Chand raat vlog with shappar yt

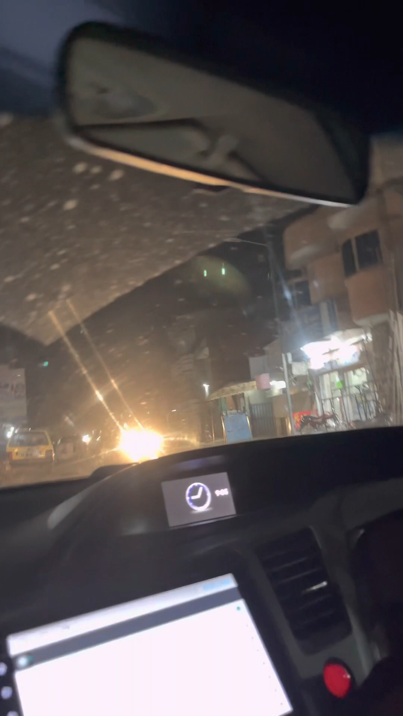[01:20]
روٹین رکھی ہوئی ہے یہ مین روڈ ہے ہمارا دمیار روڈ اور اس کے اوپر ہی ہمیشہ کھلتے ہیں رات کو ہم بھی جیسے کھلتے ہیں تھے یہ مطلب ویلی